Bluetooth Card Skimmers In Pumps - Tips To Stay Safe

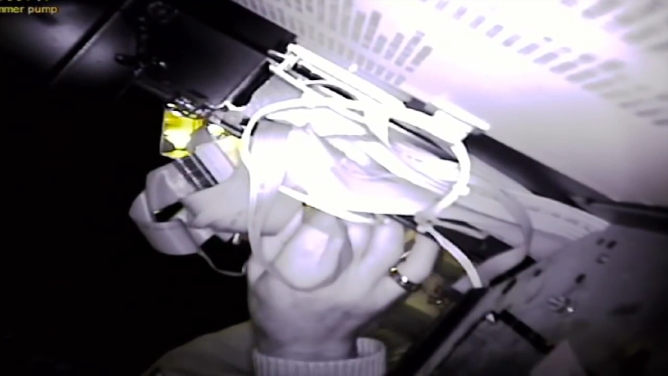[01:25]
They then place the skimmer back into the rat's nest of ribbon cables that were already there so it blends right in.